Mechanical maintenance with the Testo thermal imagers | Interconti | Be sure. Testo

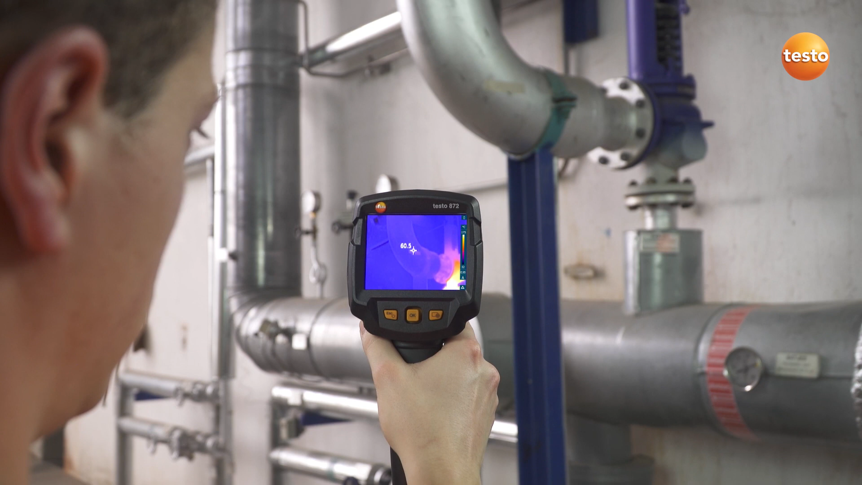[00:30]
Thanks to the known 0.95 emissivity of the tape, we can now examine the pipe and the overpressure valve.